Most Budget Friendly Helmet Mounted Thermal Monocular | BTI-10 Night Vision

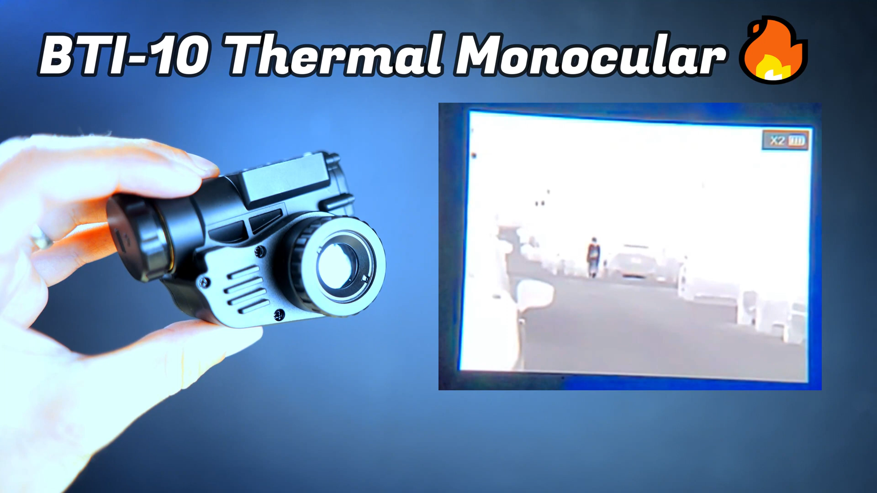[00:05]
which happens to be the most budget-friendly helmet-mountable thermal monocular currently available on the market.
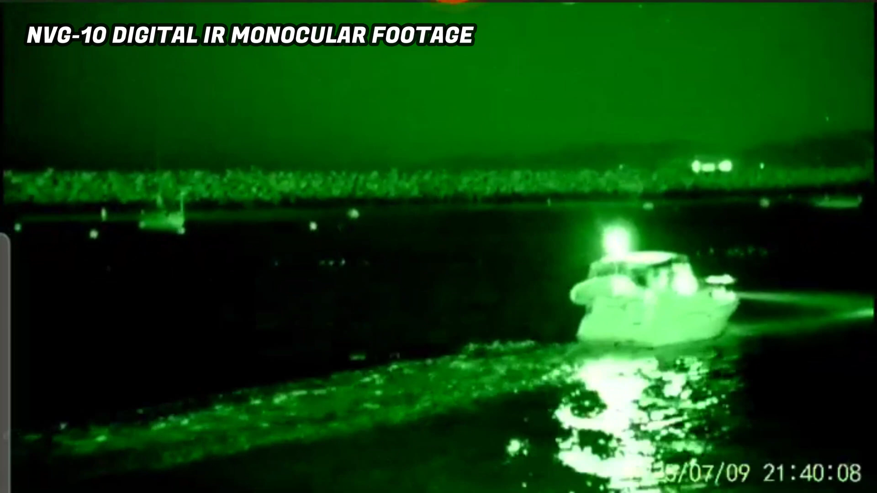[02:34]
For those of you looking for a budget-friendly night vision setup, and this unit retails for about $400, and I've reviewed it on this channel.
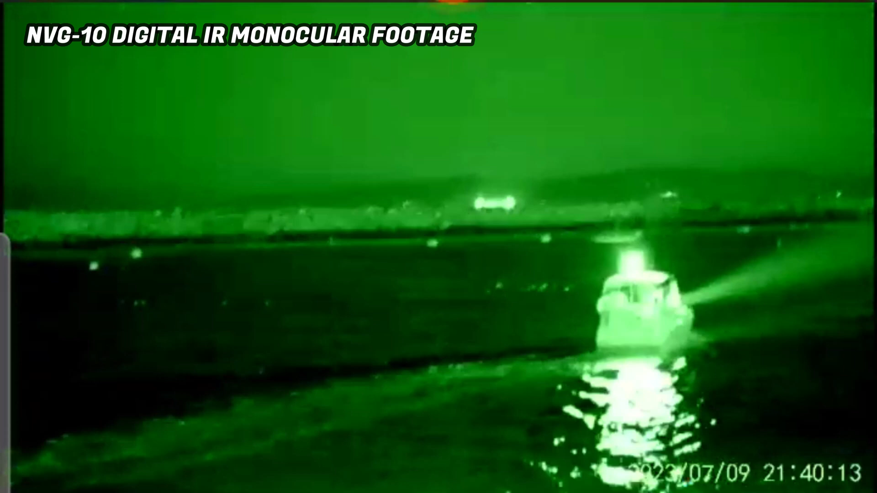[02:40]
And for more info on that, I highly suggest you check out Don't Do Daylight's review of the NVG 10,
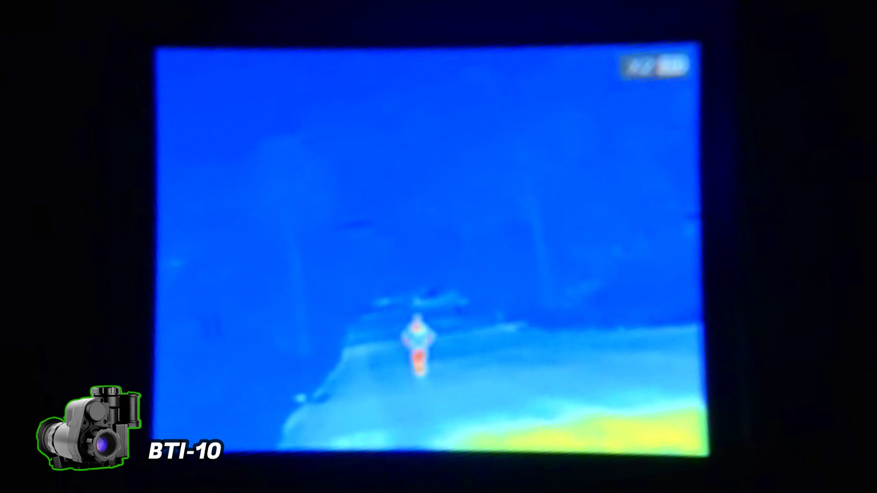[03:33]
I've enjoyed switching off primarily between the black hot mode, which seems to be better for identification, and the multicolor mode, which provides the most contrast for detection. Overall, the image is incredibly sharp at short range.
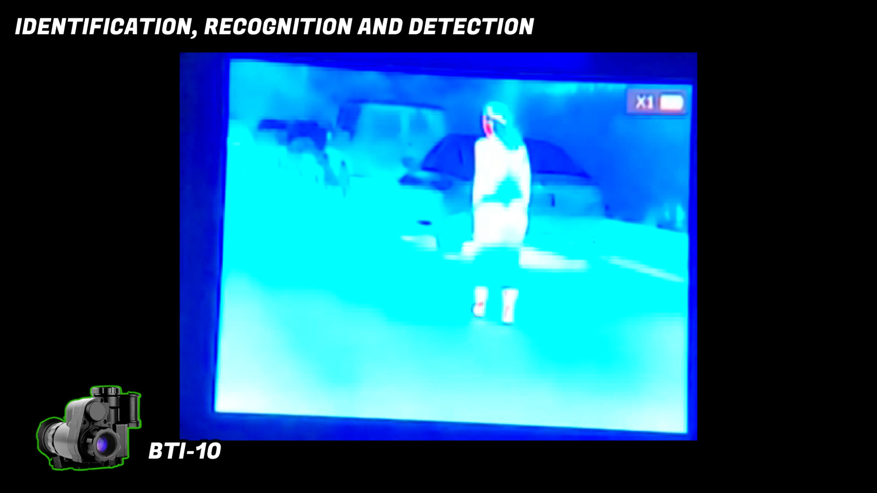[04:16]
And those words are identification, recognition, and detection.
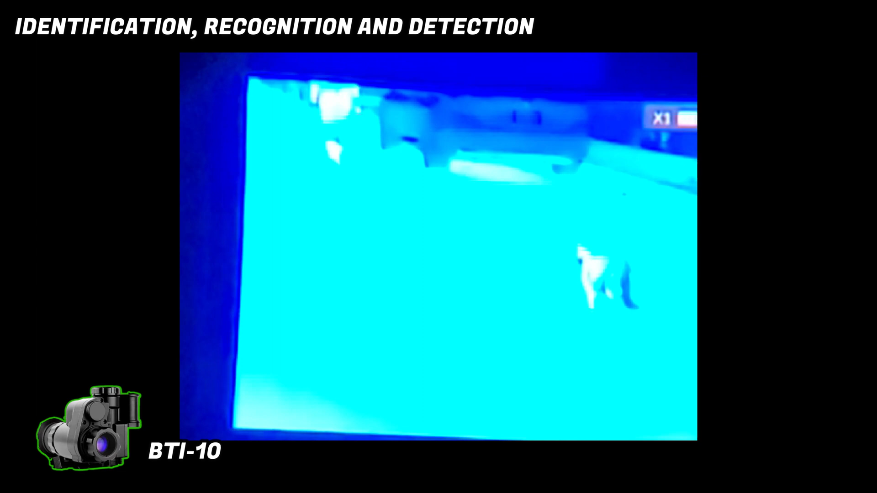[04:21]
And while my wife walks down the street, we'll briefly touch on what these terms mean.
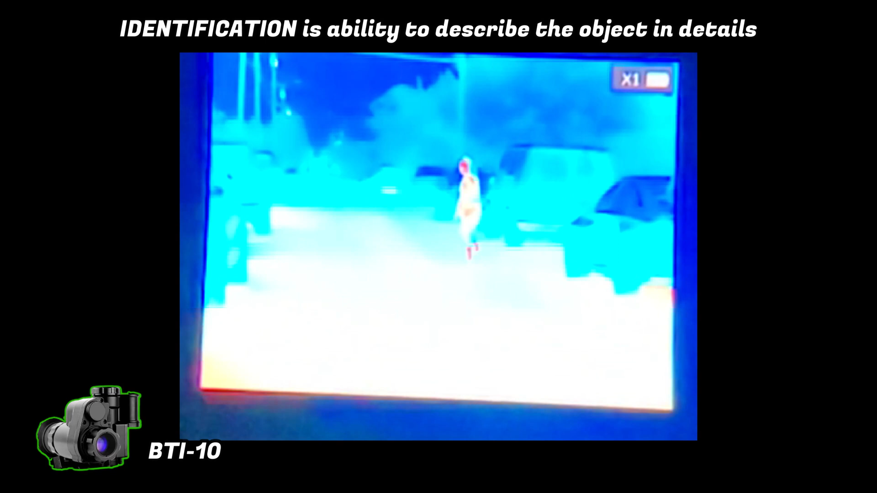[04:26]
Identification is going to be the distance at which you're able to see and describe objects in detail, like what a person might be wearing, or what kind of animal you're looking at.
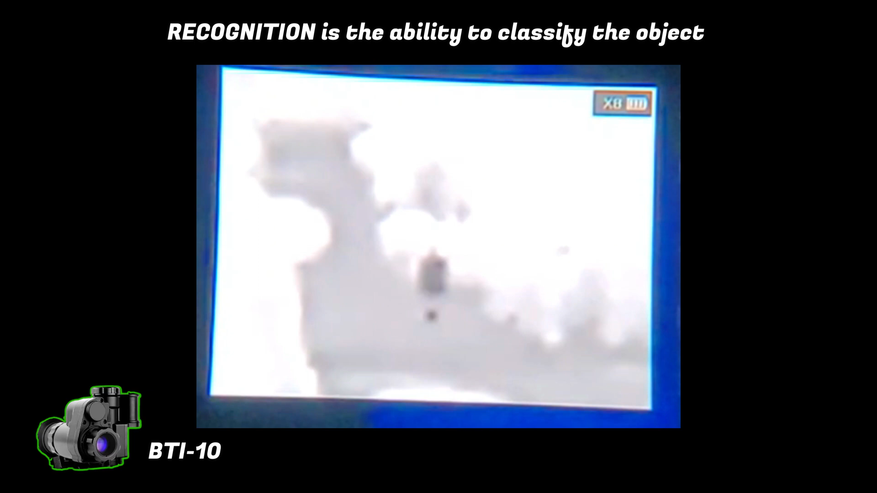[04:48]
And for the next few 100 meters, up to about 250 meters, it is pretty clear that it is a person.
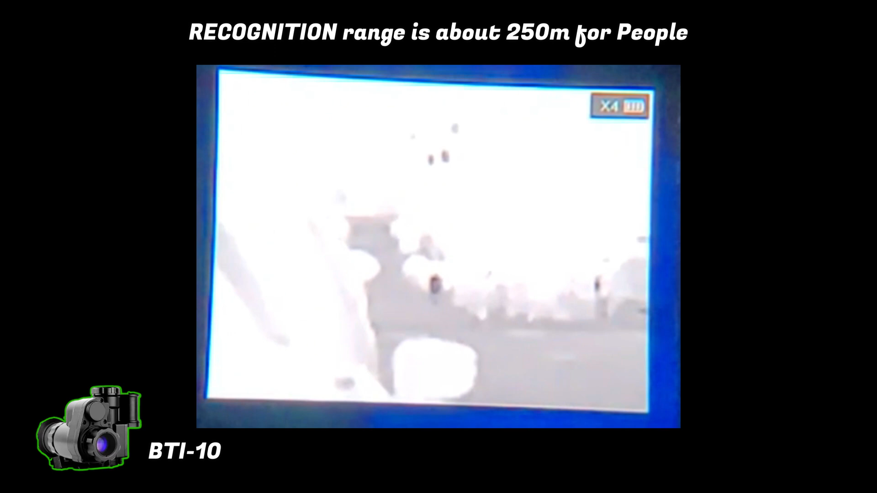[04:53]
As we go beyond 250 meters, you can still see very clearly that there is something standing upright and walking, and in this environment, it's safe for us to assume it's a human.
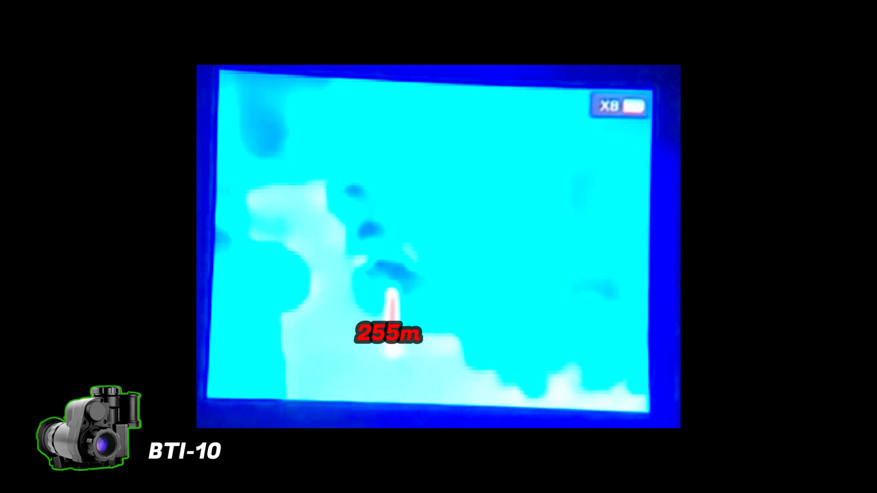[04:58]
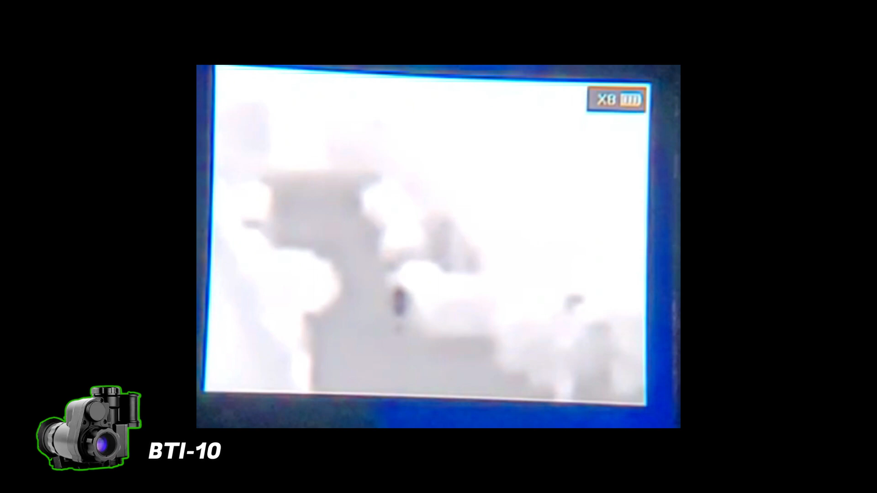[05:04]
But as we go further out, this brings us to our discussion on detection, which is the distance at which we're able to distinguish an object from its background. Unfortunately, the BTI-10 does not specify exactly what it's able to do at 1000 meters, just that it's able to do something.
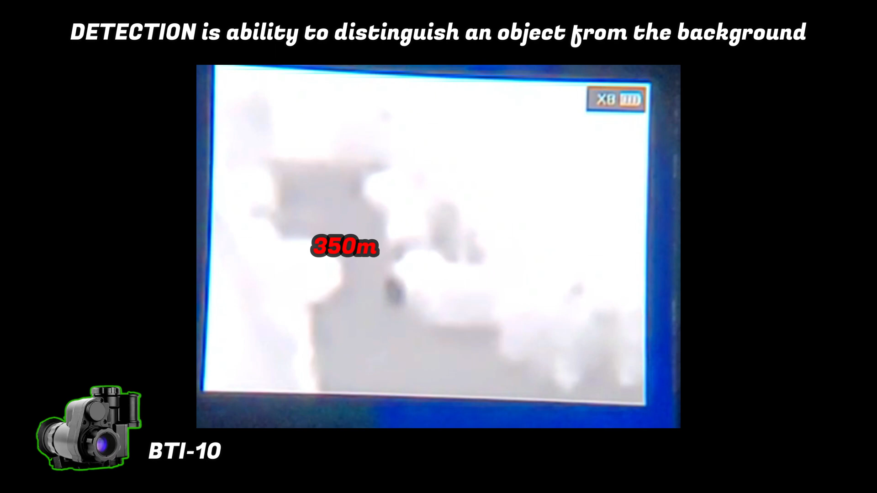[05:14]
So we're going to assume that it's detection, and these types of claims are very common amongst most thermal imaging device manufacturers,
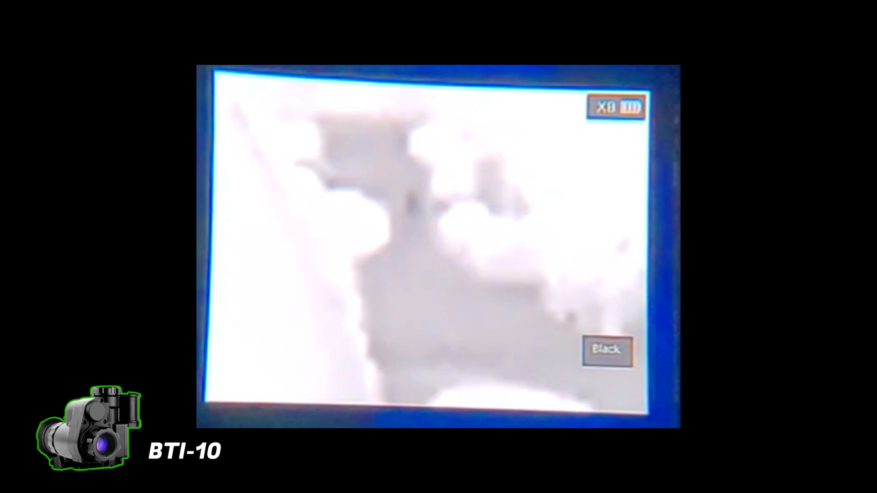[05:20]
and not something that's unique to the BTI-10. And at this point, my wife has basically faded away into the street and is no longer distinguishable from her background, and this occurred at about a little over 500 meters.
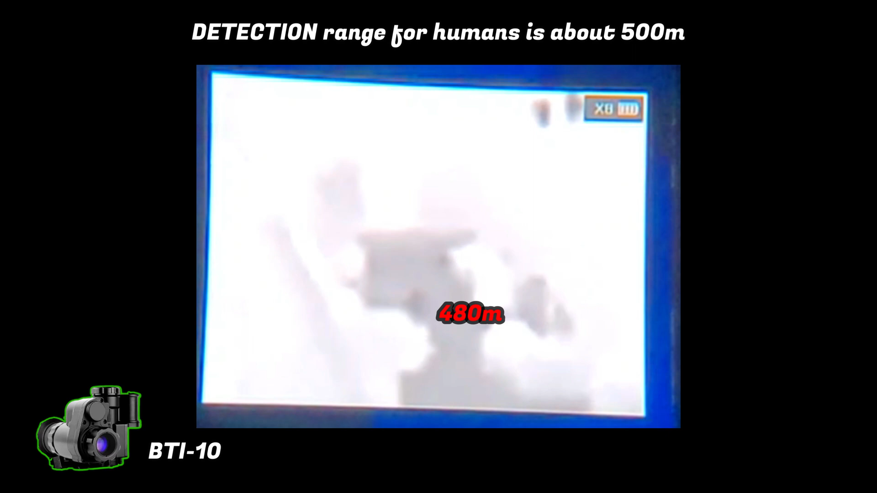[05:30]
We are still able to see the street clearly, which does appear to be warmer than its background, and right now the range on this is about 650 meters.